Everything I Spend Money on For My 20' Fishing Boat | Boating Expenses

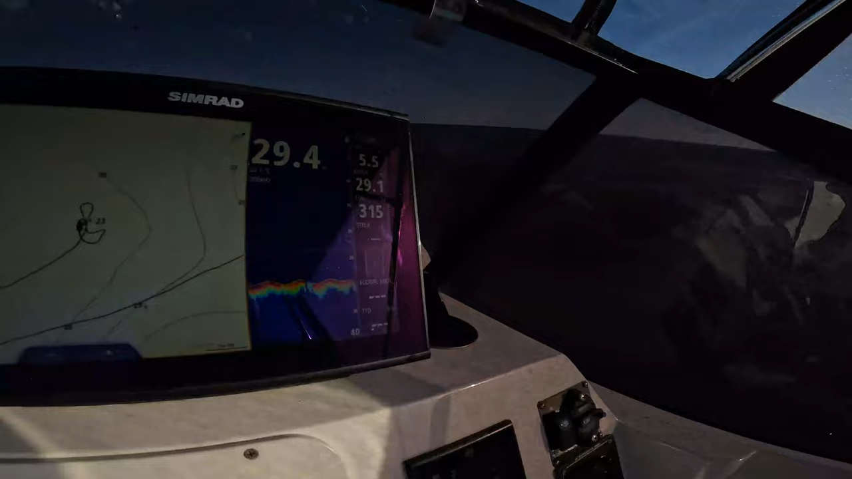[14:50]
there's another some more showings on the sound down there down low
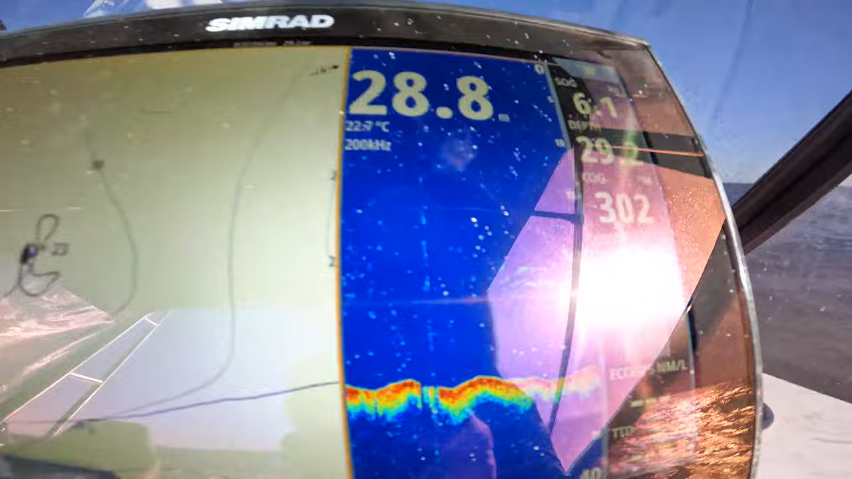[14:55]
On screen: water 22.7°C
well here we go again I think we got doubles again here that other one yeah the other one's in too